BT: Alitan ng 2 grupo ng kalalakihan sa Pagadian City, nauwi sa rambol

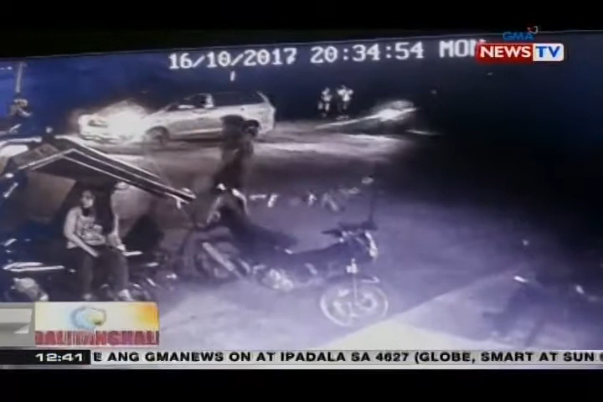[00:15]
Sa CCTV na ito, makikita ang paghinto ng isang SUV at motorsiklo sa Binigno Aquino Street sa Pagadian City.